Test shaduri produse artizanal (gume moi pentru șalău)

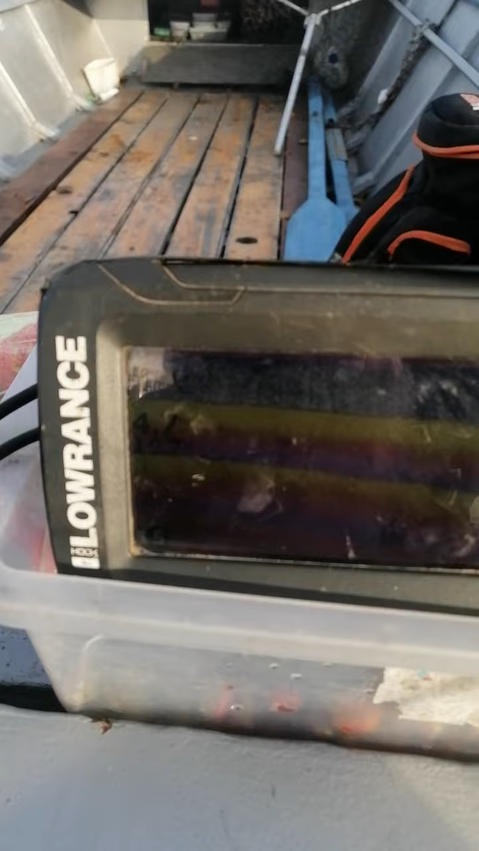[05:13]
Apa Crește Aici se lasă Ușor,
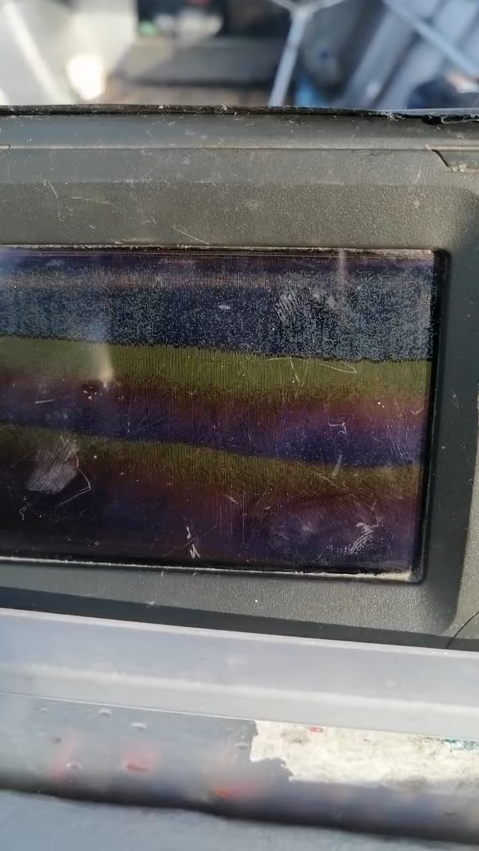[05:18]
ușor 4,8 Dați
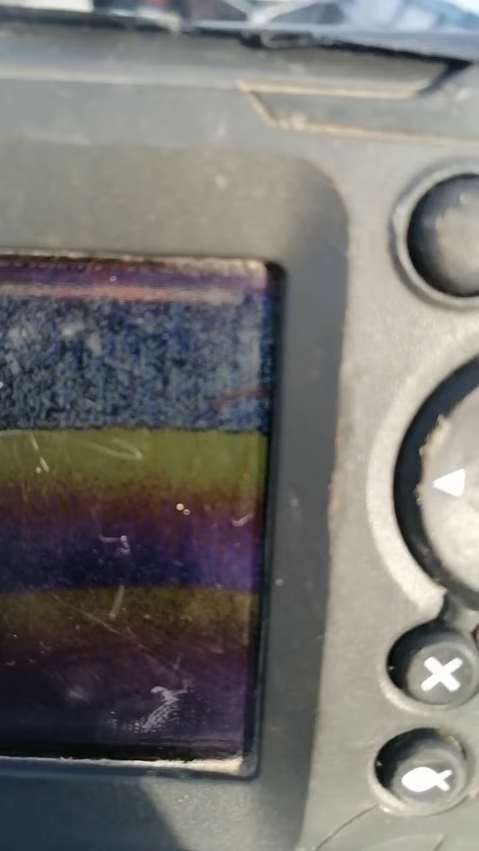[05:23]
un pește frumos Mi se pare că e somn După arcuire